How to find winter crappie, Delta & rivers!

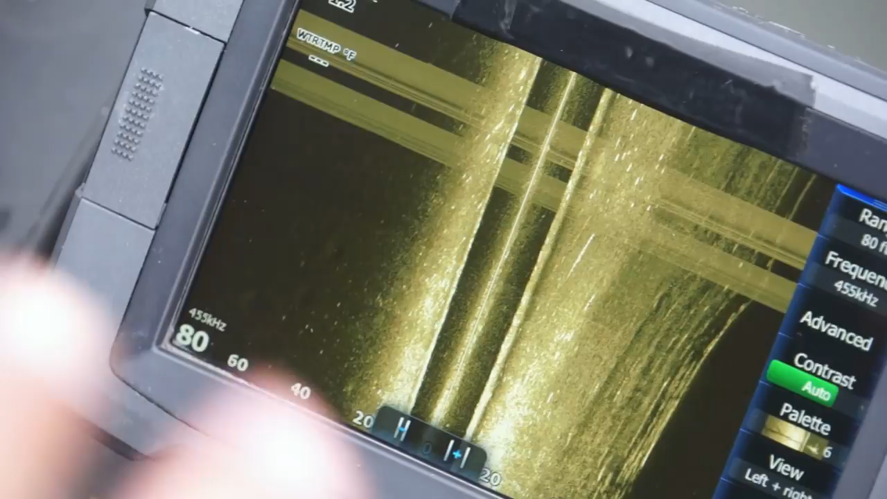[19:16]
your red ears so you see this long line right here I'm going to look for a shadow out
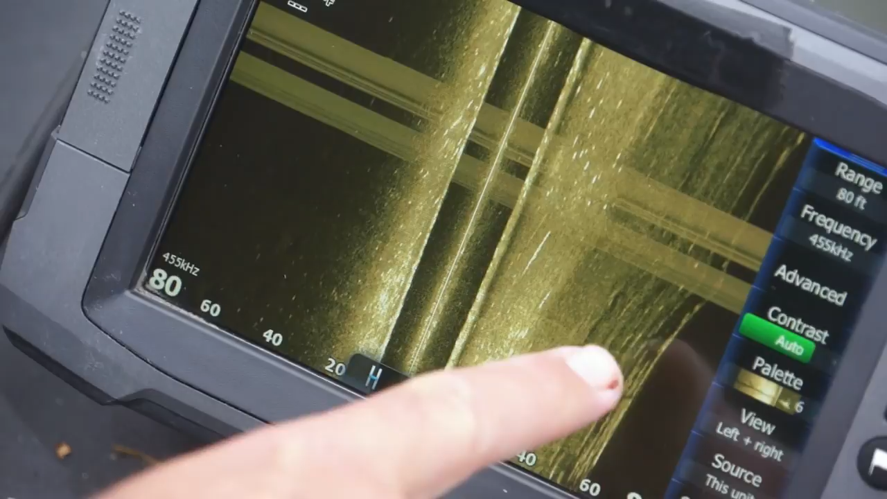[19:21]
behind it it's winter time right now so the bass are most likely not going to be suspended they're going to be down on the bottom so
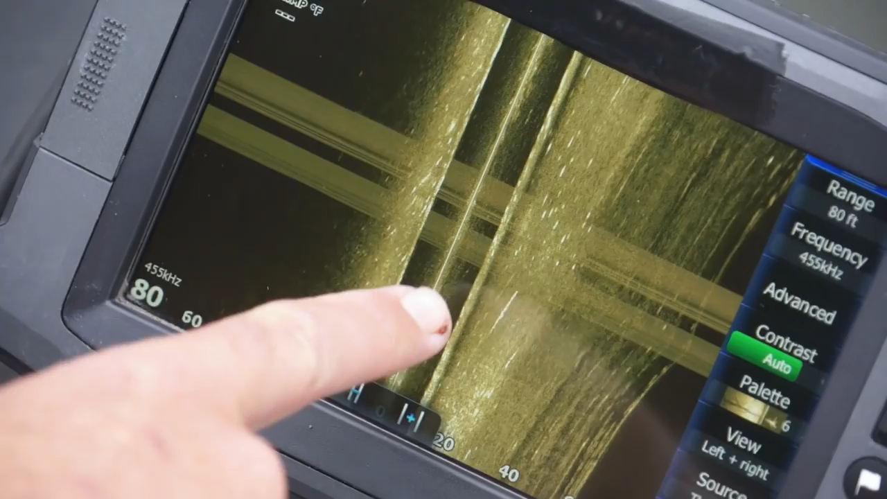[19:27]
that longer white line I don't see a shadow off behind it more than likely a bass these
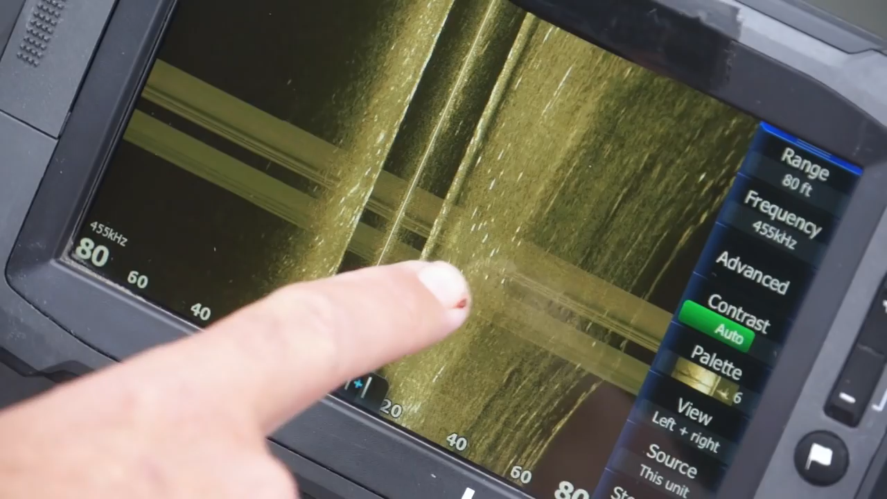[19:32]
individual white dots right here these are going to be your bluegills and
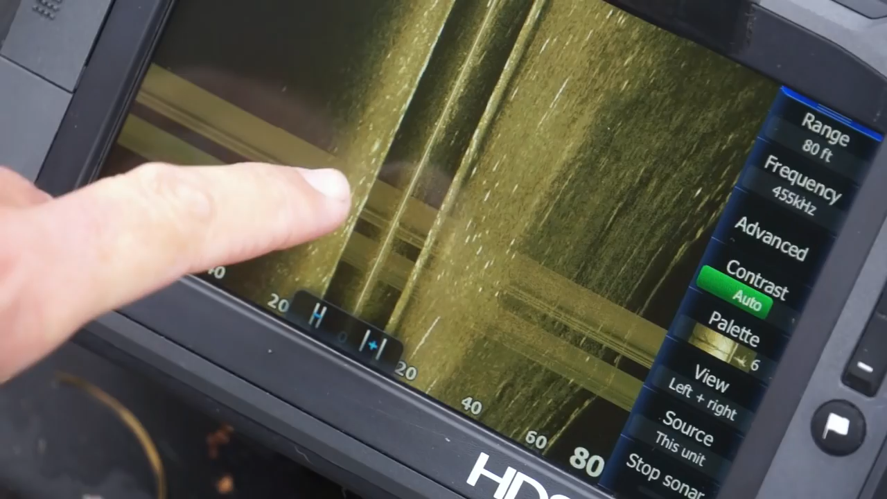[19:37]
your red ears if there was black dots out behind them the shadow from the side imaging
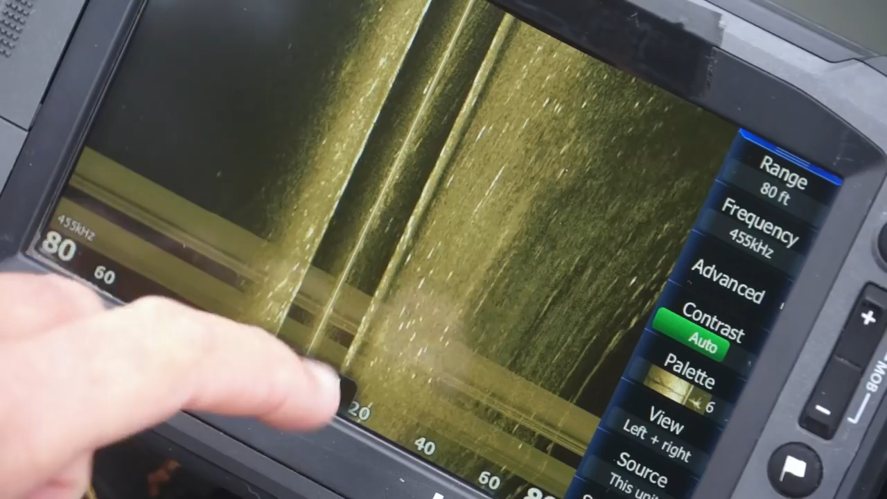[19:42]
and balled up a little bit tighter I would guess crappie so when you see individual
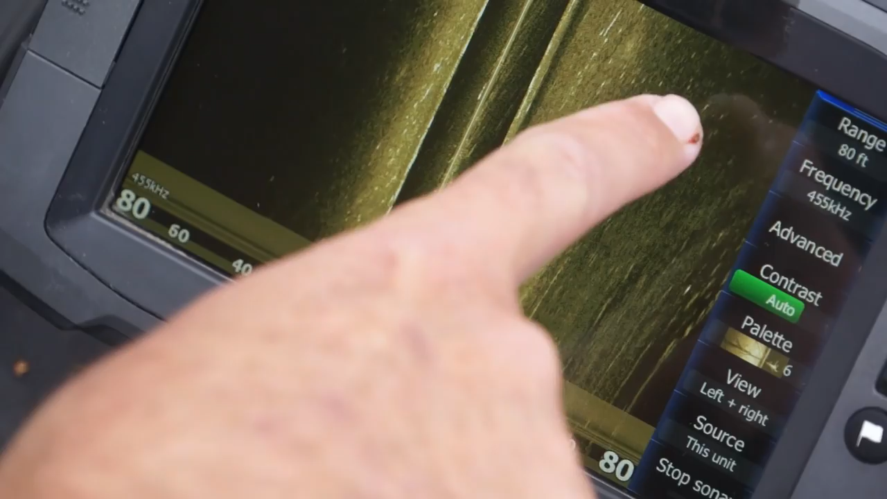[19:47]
white mark white mark white mark these are red ears going to be bluegills if I see them
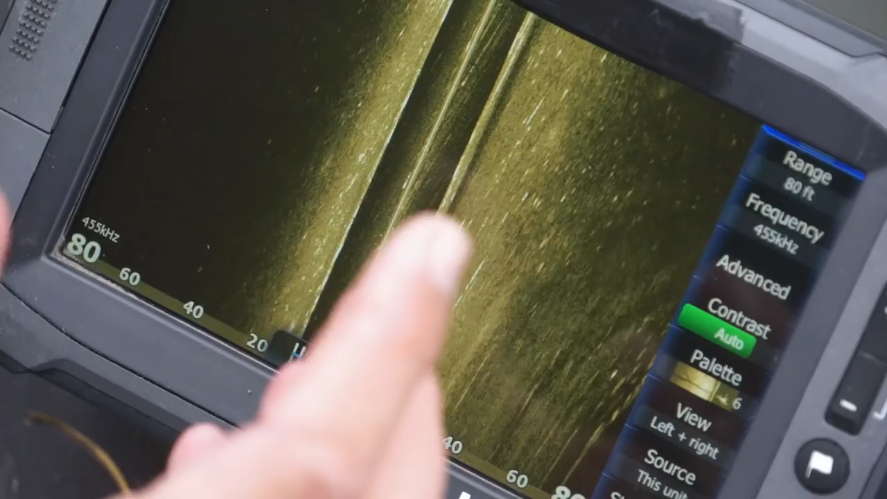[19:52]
really balled up tight like a really tight concentration and I see shadows off behind them that's
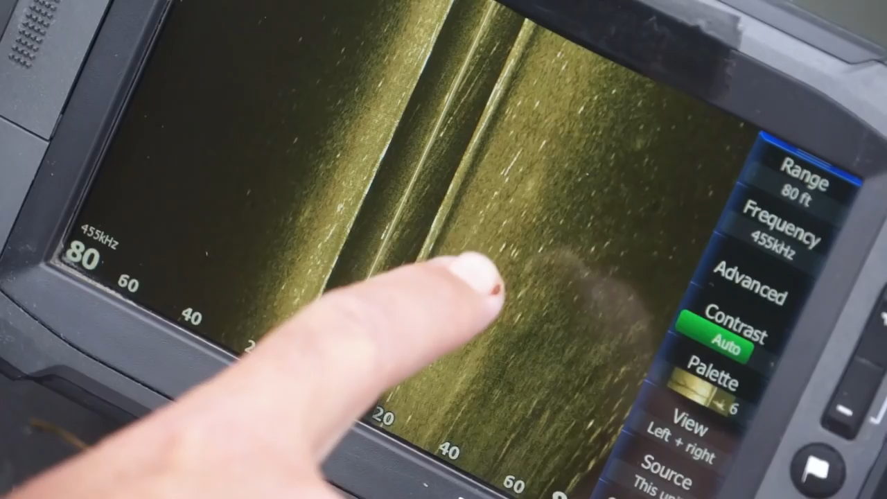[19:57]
most likely schooling crappie but you can see that one bigger line right here that's most likely a large mouth
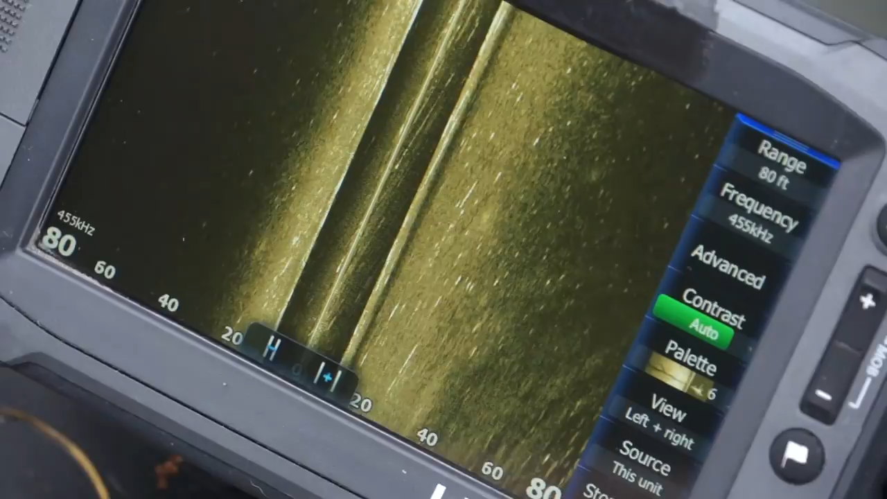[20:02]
so let's go try to track down some crappies I'm going to show you what they look like on 2d and
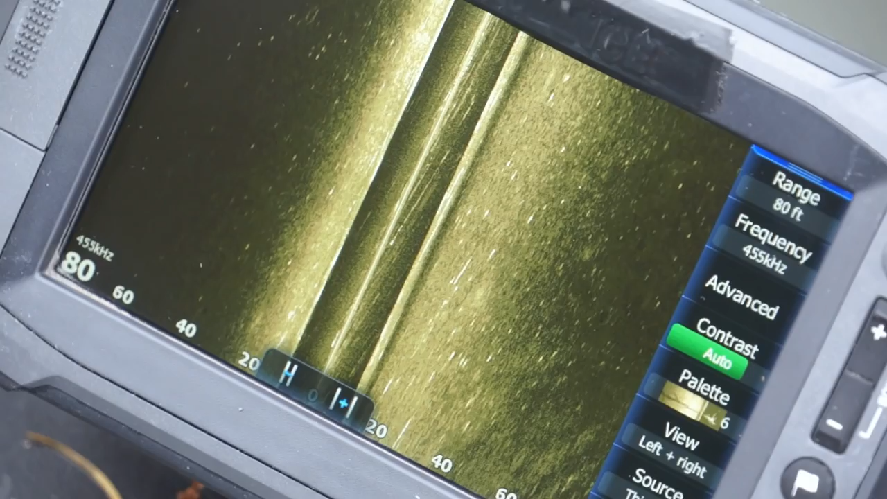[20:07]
in down imaging as well all right guys I just paused the screen here now
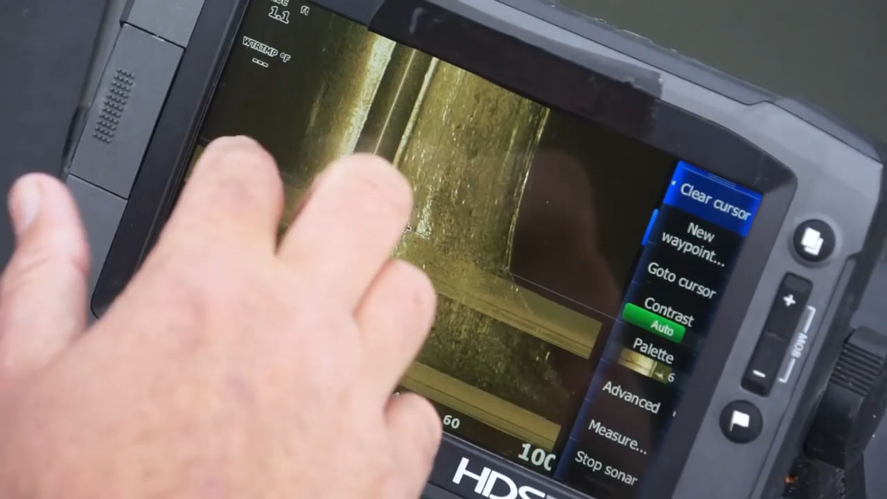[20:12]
what you're looking at that black columns below the boat I paused it so it's not moving this
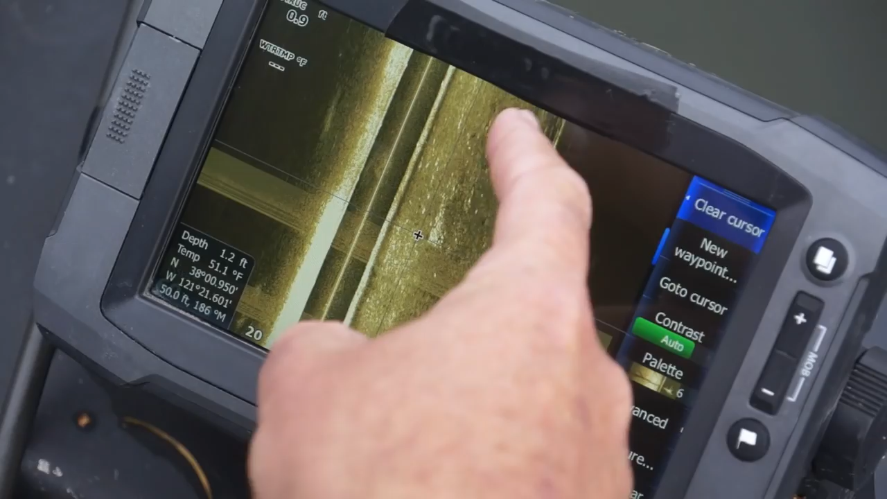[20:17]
On screen: water 51.1°F
line right here I'm out behind my house this is the wall and a lot of the time you're going to see these white
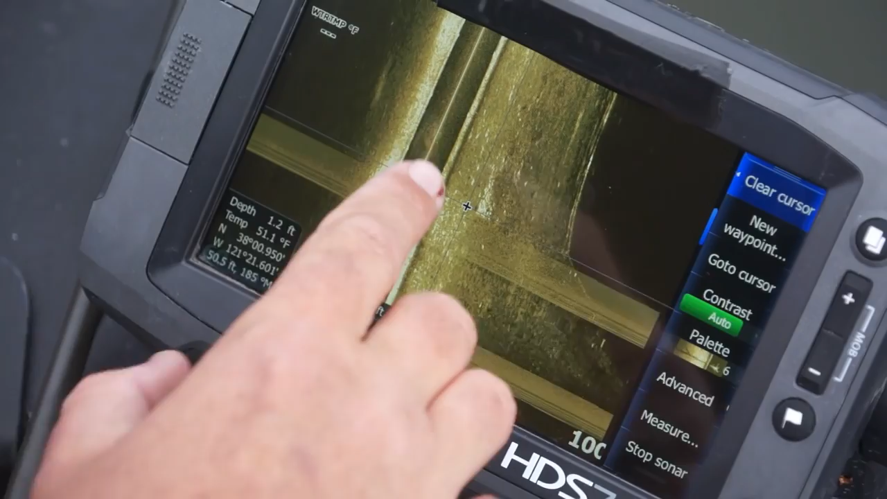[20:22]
patches and these can be mistaken for patches of rocks even though rocks look exactly like that so what I'm going to do when I see these I see individual white marks they're
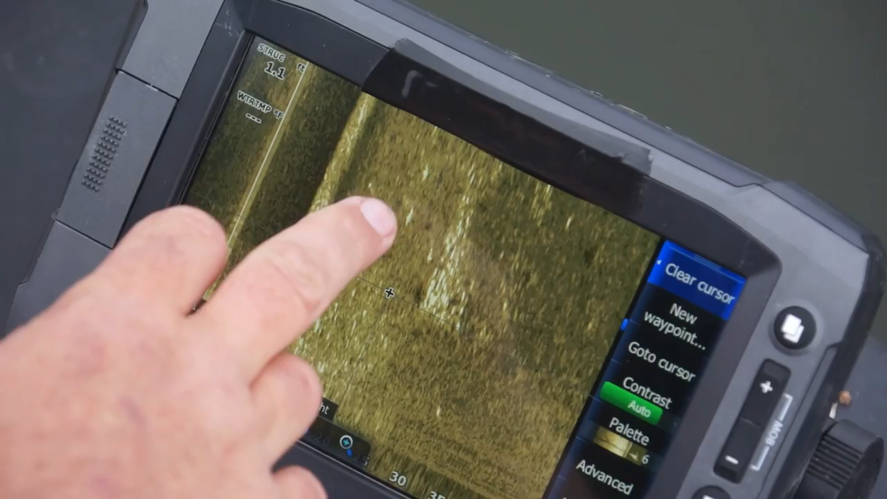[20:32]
more rounded they're not elongated so these are most likely big red ears could be some individual large crappie but I do see this white cluster so what I'm going to do is try to zoom in as much as possible
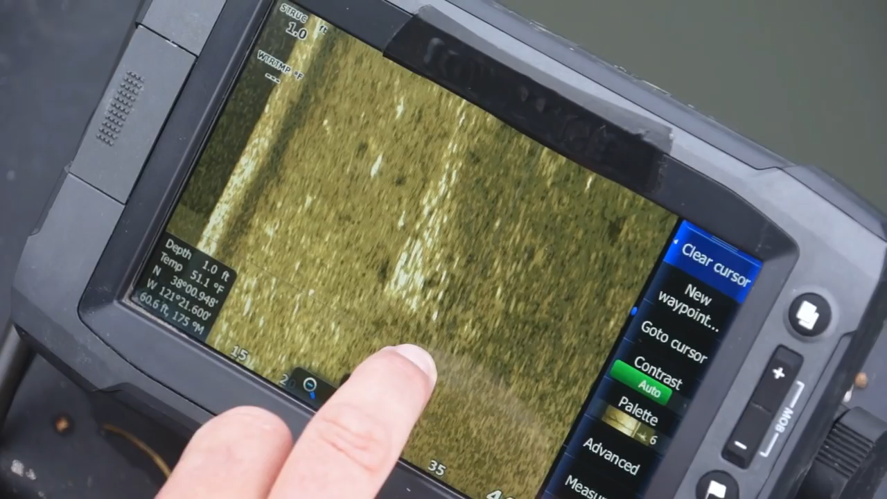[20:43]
even though it's going to look very pixelated what I'm looking for is little dark shadows next to them which I do see I see these white checks
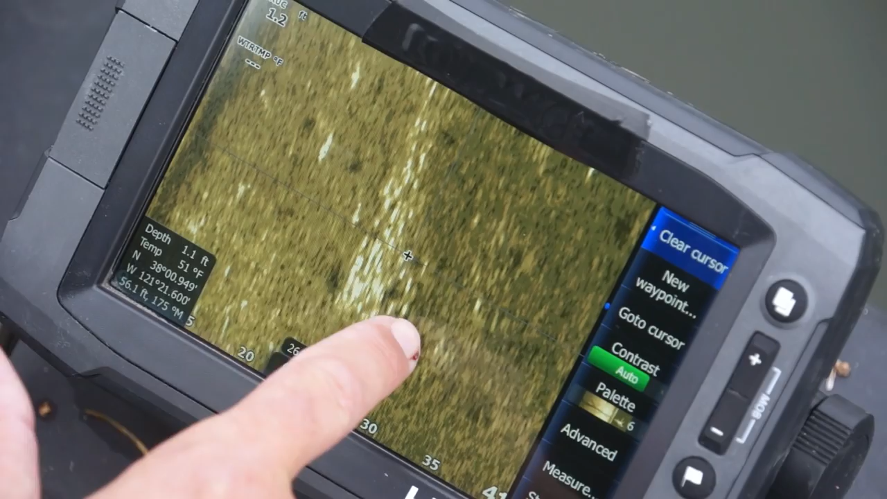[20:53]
On screen: water 51°F
dark shadow white check dark shadow which means they're close to the bottom but they're still casting
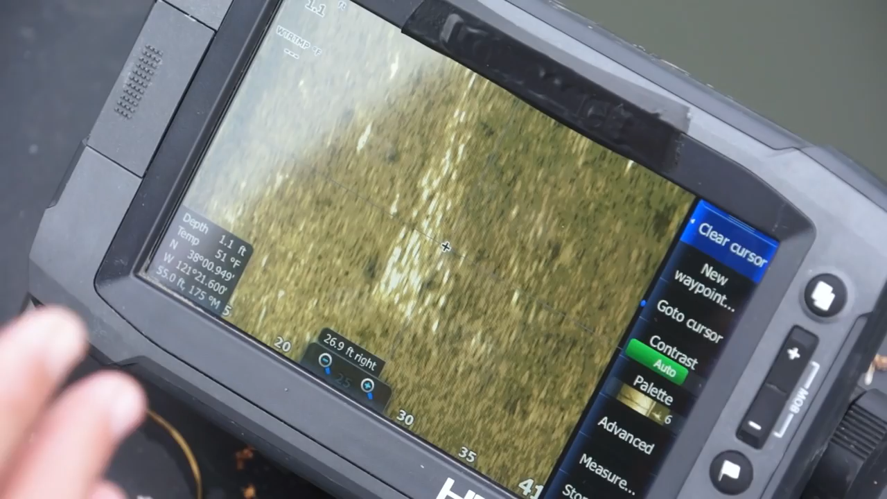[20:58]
On screen: depth 1.1 ft, water 51°F
a shadow which tells me they're not rocks they're balled up real tight like that a big white